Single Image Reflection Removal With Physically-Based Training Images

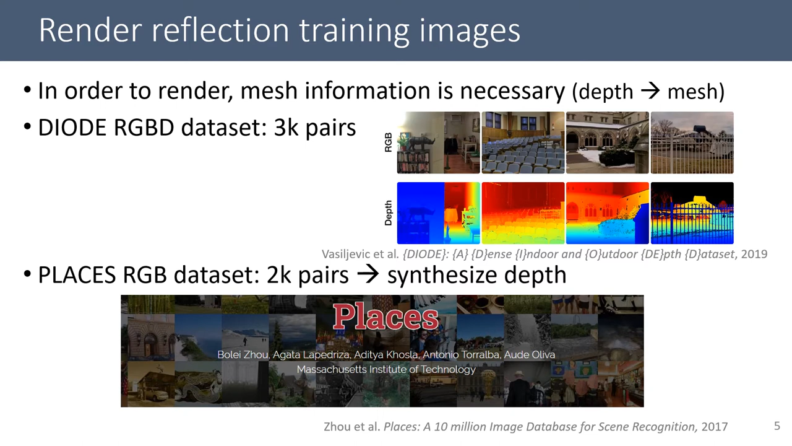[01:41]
With given depths or synthesized depths, we create meshes for each image. For rendering, we pick two scenes from the mesh-processed dataset and assign one for front-scene transmission and the other for back-scene reflection. So assume the glass is placed in between like this. I is the input image with reflection, and T is the front-scene transmission, and R-tilda is the back-scene reflected by a glass, and R is the back-scene image without any lens and glass effect.
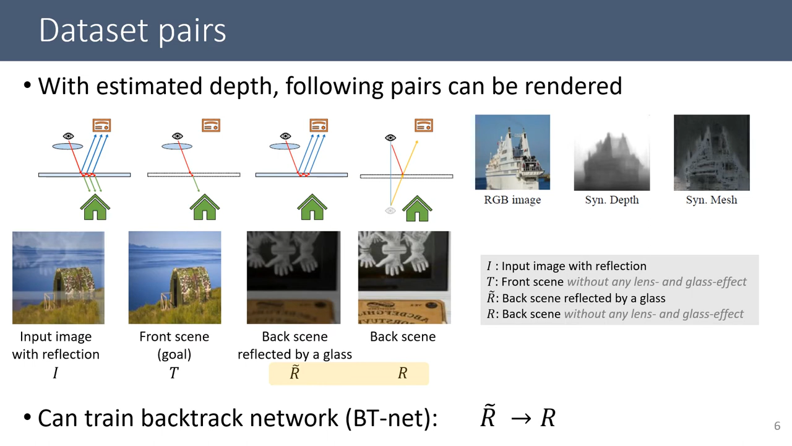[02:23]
Especially with these two image pairs, we could build additional sub-network called backtrack network, in short, BT-net. This BT-net is trained to reverse back the glass-reflected vaccine to original intensity vaccine. So with BT-net, we can calculate a priory loss,